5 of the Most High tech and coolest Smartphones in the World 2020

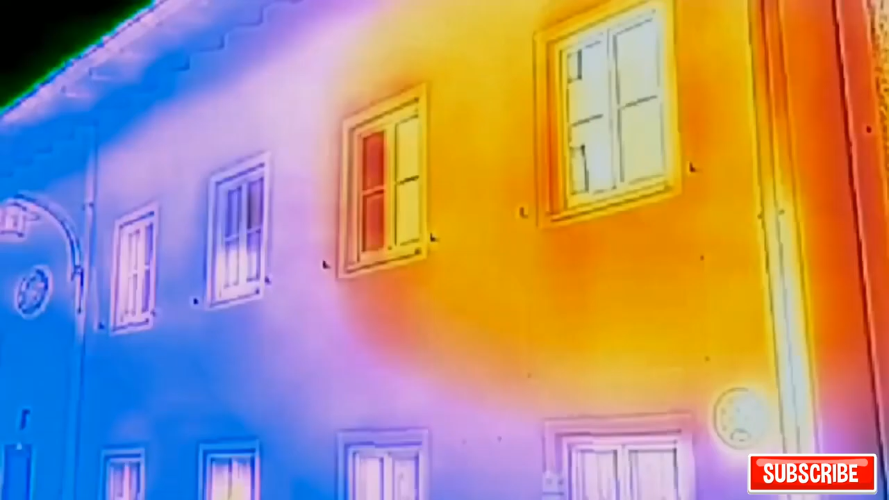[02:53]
cat s60 according to the creators this gadget is the world's first smartphone with a built-in thermo